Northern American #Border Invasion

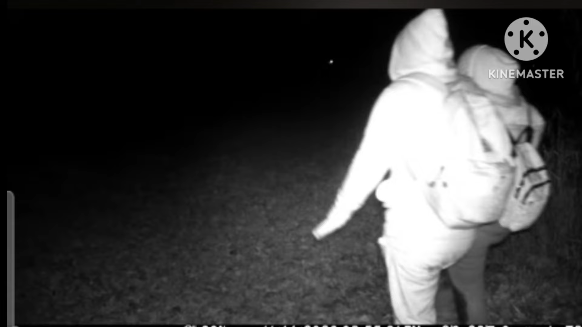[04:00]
These images from Joe Ashland's deer camera. They're not shy, they just walk down the street. He says migrants end up around his home all the time.